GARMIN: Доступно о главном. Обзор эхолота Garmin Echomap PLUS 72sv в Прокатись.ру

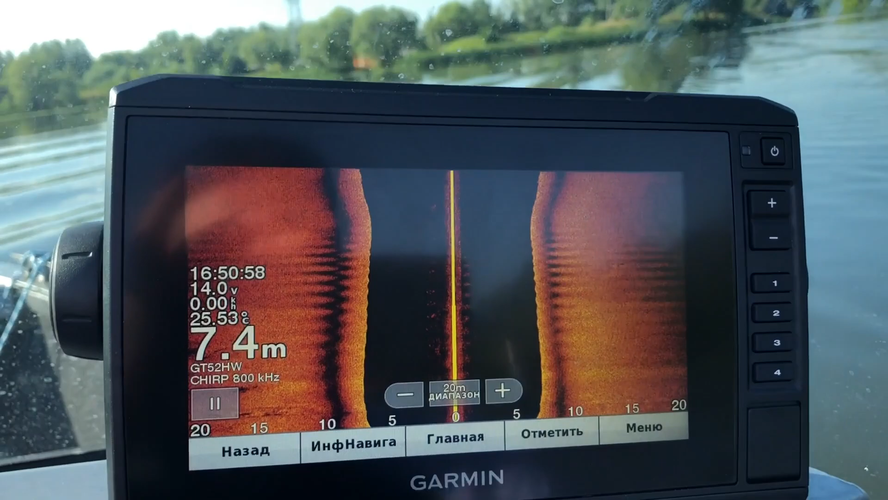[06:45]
On screen: depth 7.4 m, water 25.53°C
Здесь можно поменять палитру, если вам, например, не нравится.
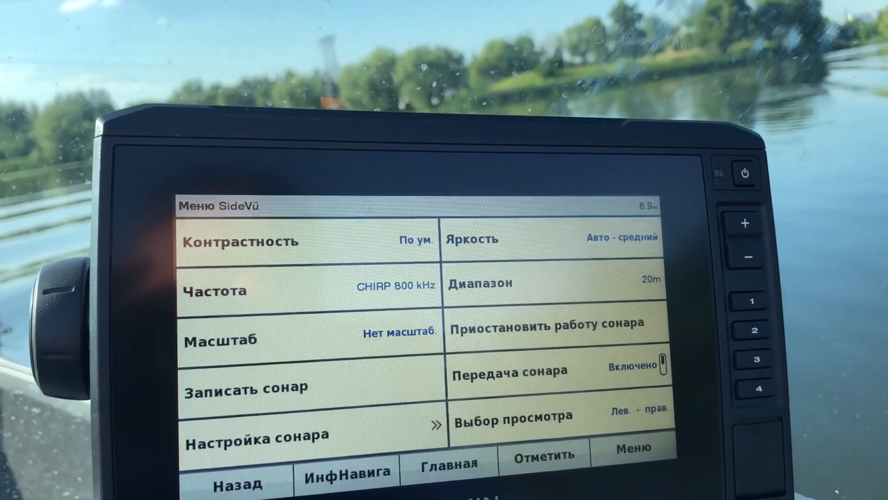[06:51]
Контрастность у нас есть. Настройка сонара. Цветовая схема.
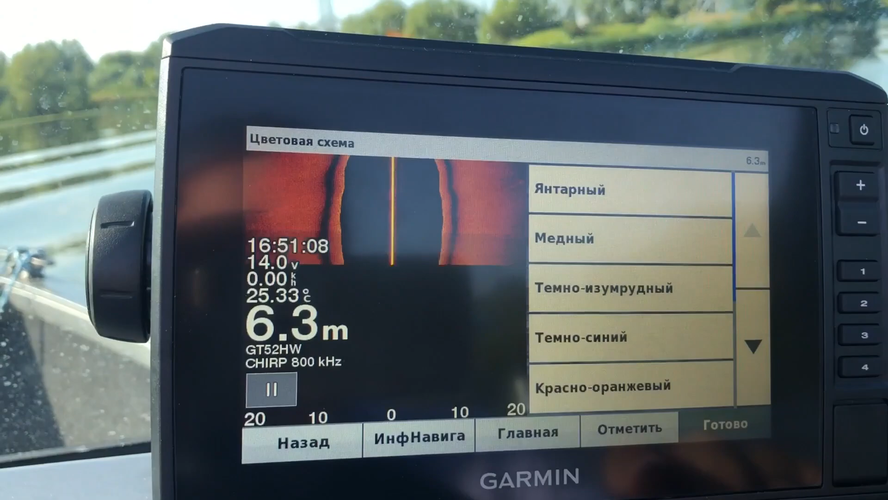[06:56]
On screen: depth 6.3 m, water 25.33°C
Выбираем цветовую схему. Можно выбрать, например, темно-синий. Кому нравится эта схема, выбираете готово.
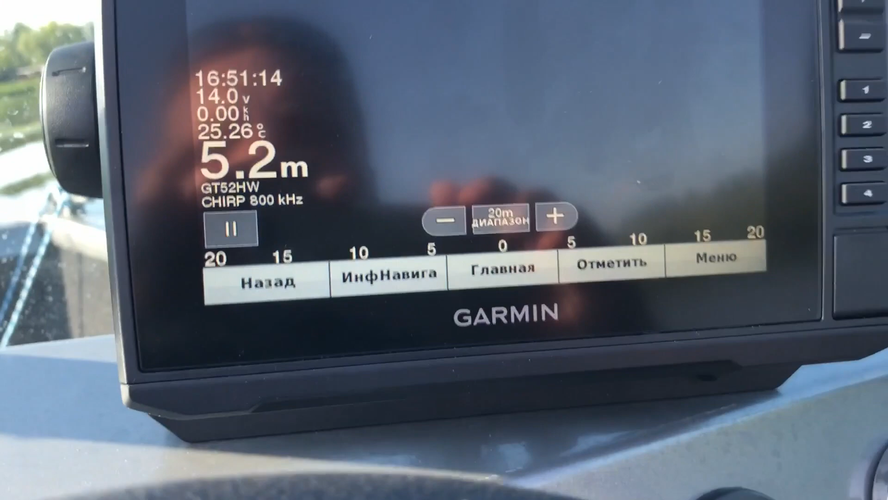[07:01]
On screen: depth 5.2 m, water 25.26°C
Вот пошли посмотрим на темно-синем цвете.
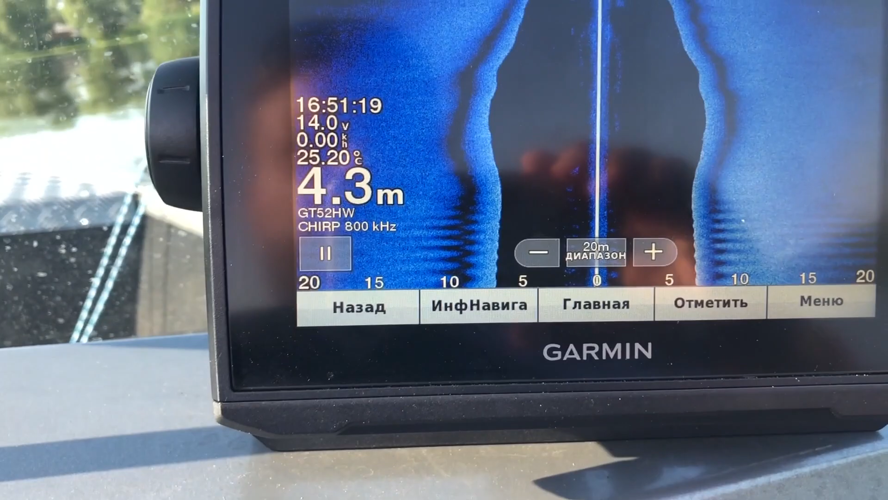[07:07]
On screen: depth 4.3 m, water 25.20°C
Кому-то темно-синий цвет, например, будет более заметен.
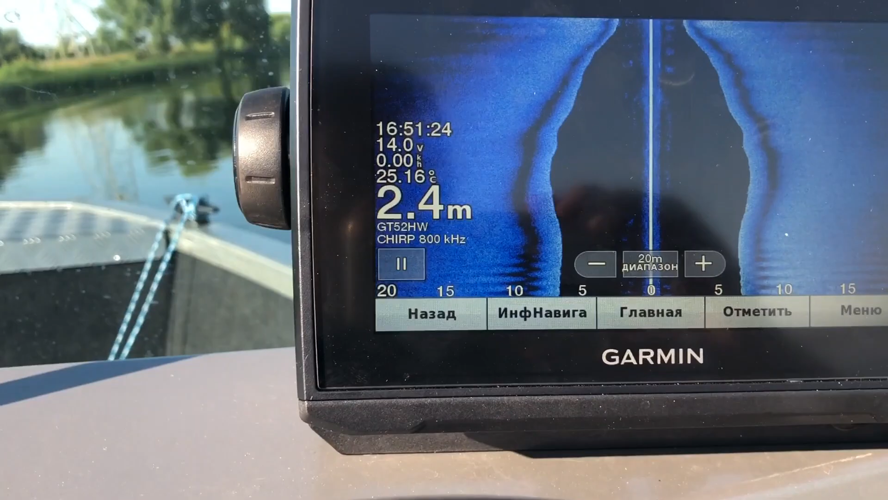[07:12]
On screen: depth 2.4 m, water 25.16°C
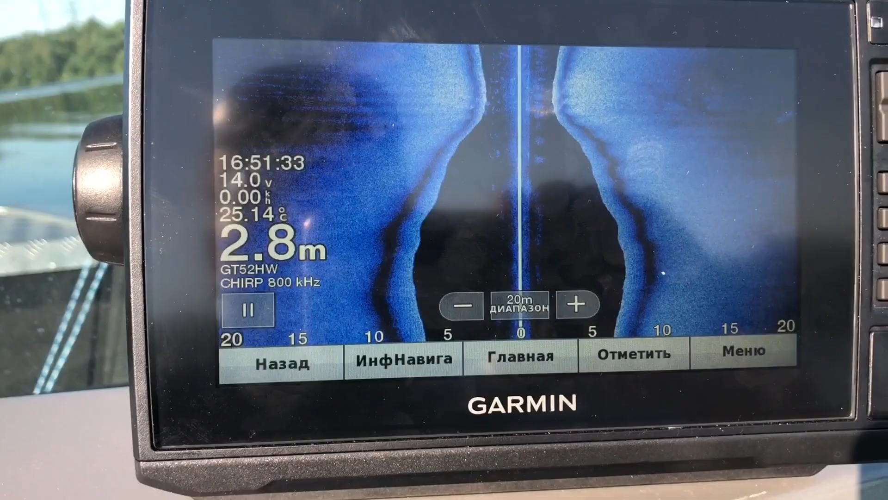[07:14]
On screen: depth 2.8 m, water 25.14°C
Опять же, можно регулировать частоту либо 800, либо 455. Килогерц.
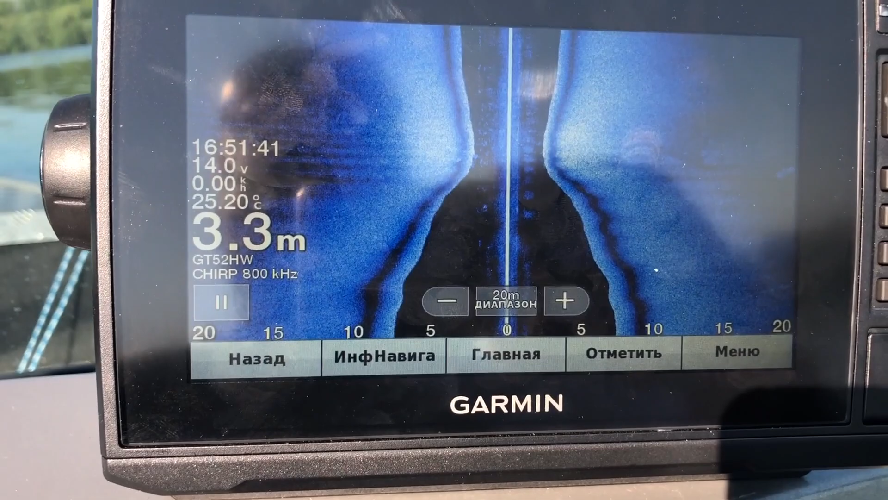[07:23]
On screen: depth 3.3 m
И от этого будет зависеть, конечно, четкость картинки определенная. Это вот наше боковое сканирование.
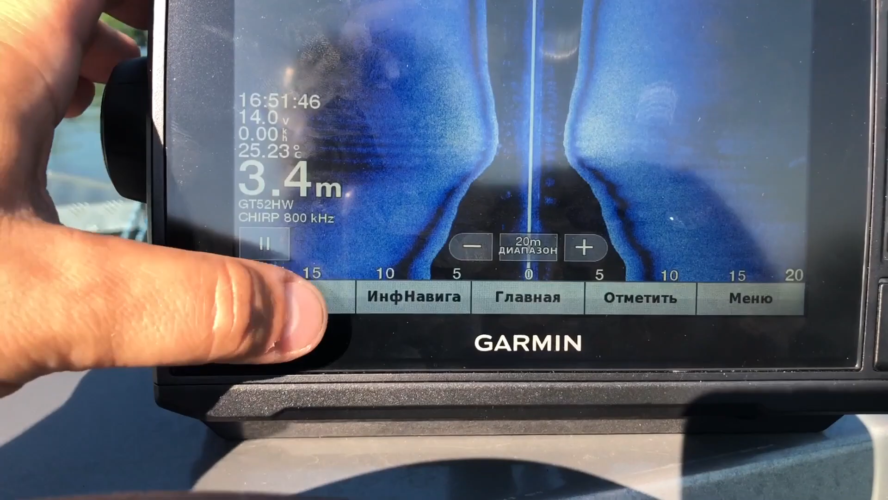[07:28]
On screen: depth 3.4 m, water 25.23°C
Есть, конечно же, и традиционный датчик.
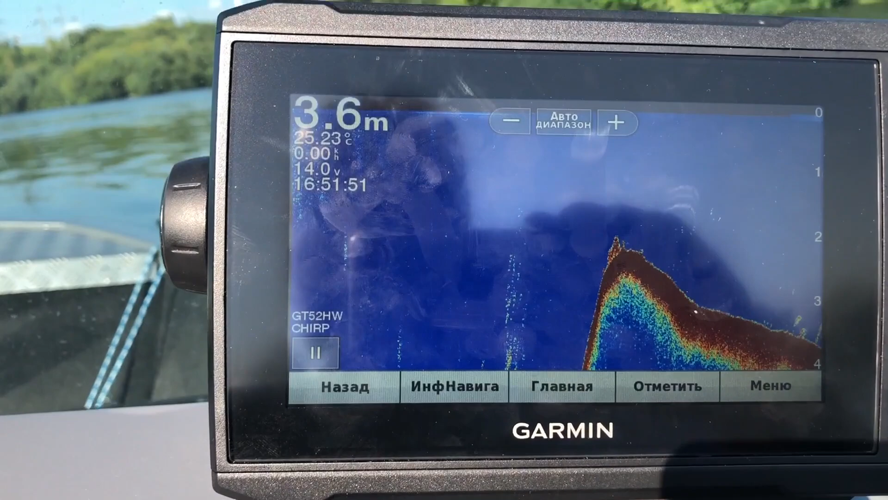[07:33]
On screen: depth 3.6 m, water 25.23°C
Как на всех эхолотах присутствующих, он пишет глубину. Чирп датчик.
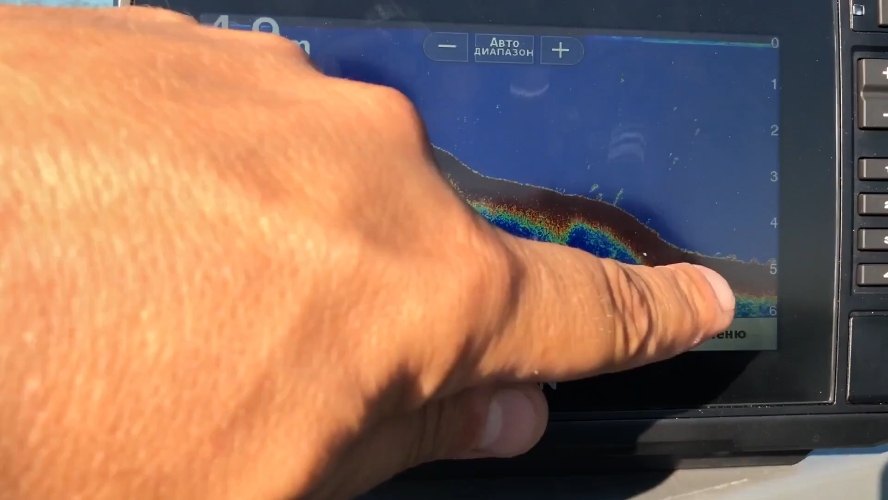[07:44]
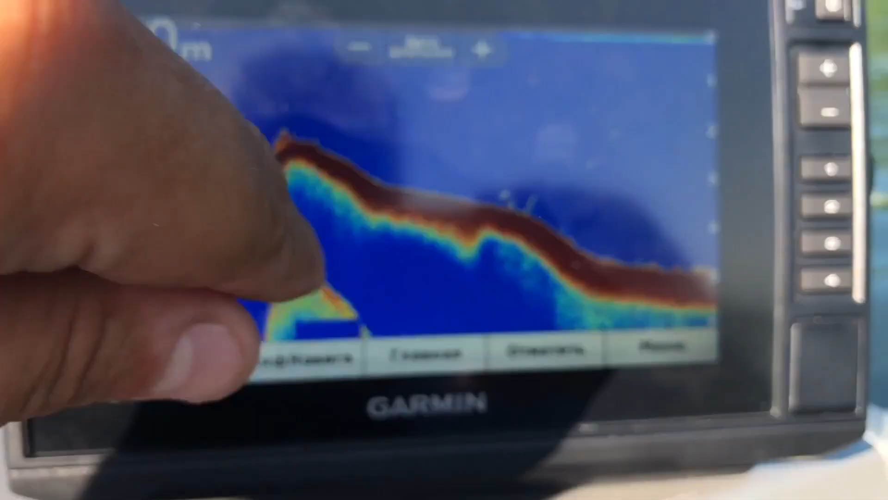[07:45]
Что-то здесь, какие-то рыбки, я бы сказал так, что что-то присутствует на дне.
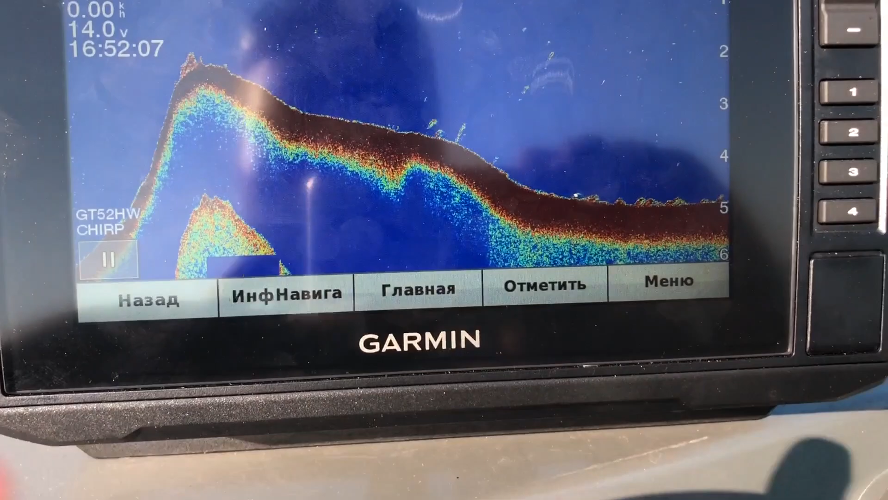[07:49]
Вот рельеф. Можно посмотреть сайд-вью. Сейчас давайте поглядим.